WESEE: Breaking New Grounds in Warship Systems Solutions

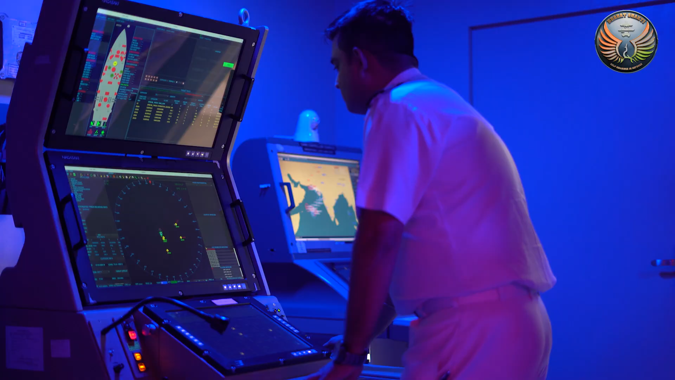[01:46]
WESI is the Chief Architect of the Indian Navy's Combat Systems, Data Links and Crypto Products. Combat Management System for a naval ship is the heart of operations.